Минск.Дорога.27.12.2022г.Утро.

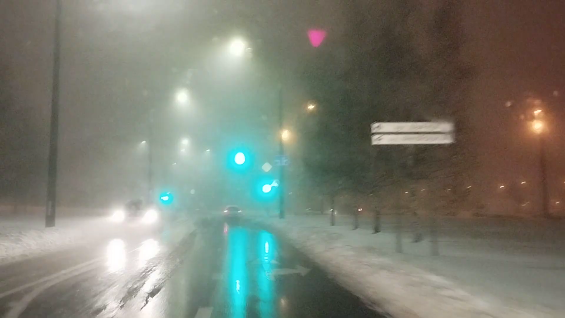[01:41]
Дорога мокрая, все тает. Вечером было минус шесть, выходил. Вот сейчас оказывают минус один. Туман. Сырость.
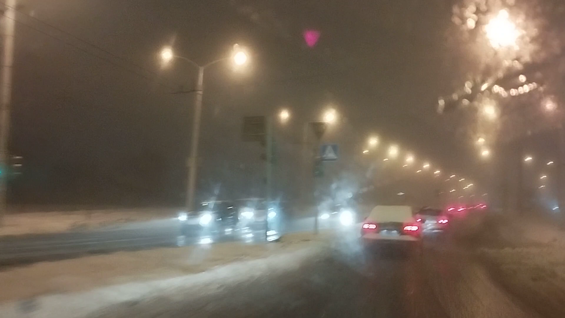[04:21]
На поворотах налить будьте осторожны. Проспект Зержинского. Чего мне идти сюда? На поворотах налить будьте осторожны. Проспект Зержинского. Постоим. Постоим.
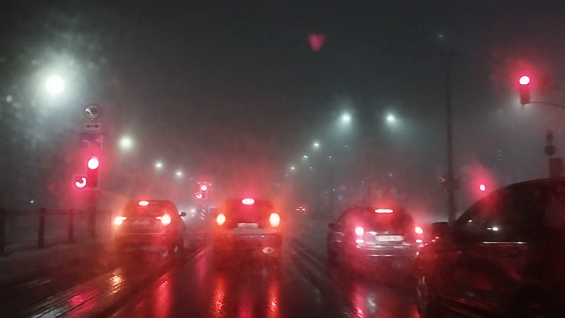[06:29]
Елка стоит справа, улица Чкалова, с 1979 года знаю эту улицу города Минска, вежуха, красота.